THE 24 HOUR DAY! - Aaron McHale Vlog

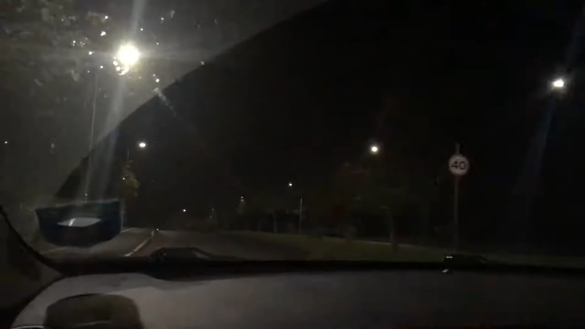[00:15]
6 a.m. Second over Drive into the airport
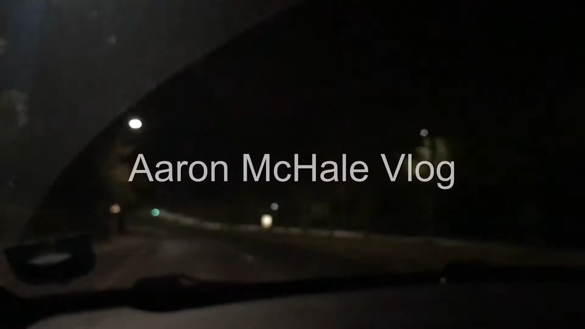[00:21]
This is cool. I haven't been on the new bridge yet
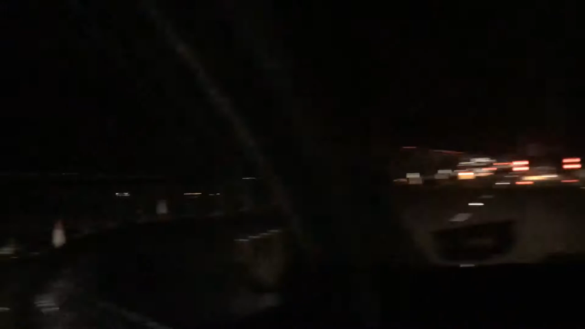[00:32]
It's pretty nice.
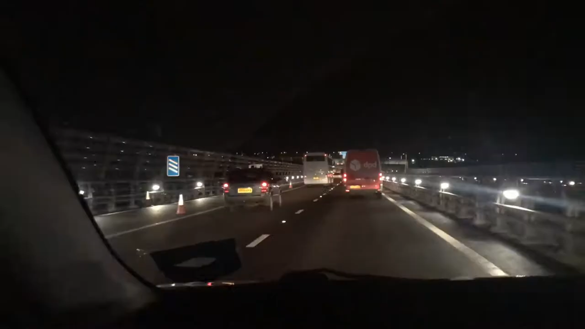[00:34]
I wonder why they pay to like this part of the bridge